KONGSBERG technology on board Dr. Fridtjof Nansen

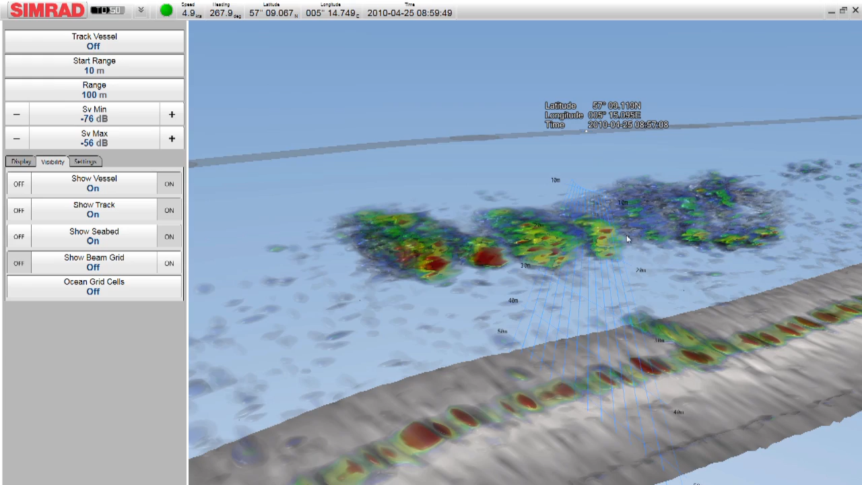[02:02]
We have bottom penetrating echo sounders, we have bottom mapping echo sounders,
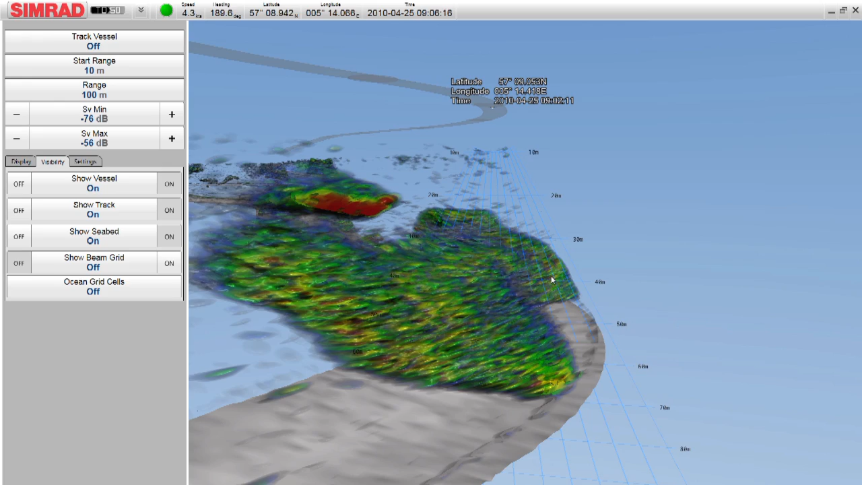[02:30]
information about the fish resources that live in the ocean column and information about the very small plankton organisms that these fish are eating.